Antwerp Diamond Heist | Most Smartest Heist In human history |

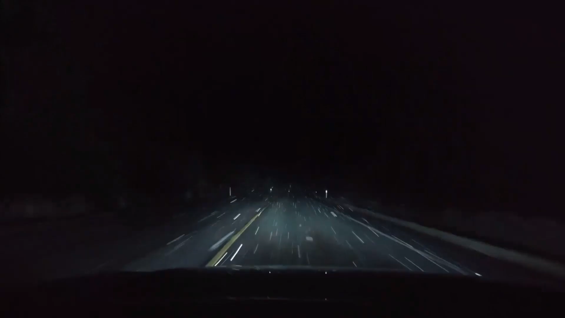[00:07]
लियोनार्डो और स्पीडी कार में जा रहे थे अचानक वो अपनी कार को एक सुनसान सडक की तरफ मोड देते है कुछ देर बाल लियोनार्डो कार
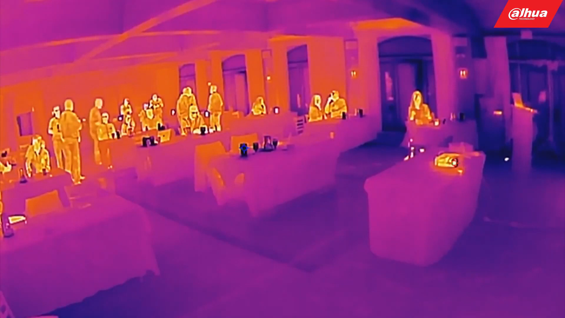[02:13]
करती थी दर्वाजे के बाद Heat Sensor थे जो Body Temperature के बढ़ते ही Alarm बजा देते थे
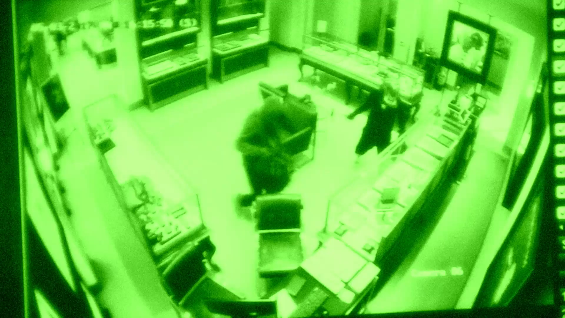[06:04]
बिना लाइट के ये सारा काम कर लेते हैं, क्योंकि उन्हें डुप्लिकेट युए, काफी प्रेक्टिस की थी,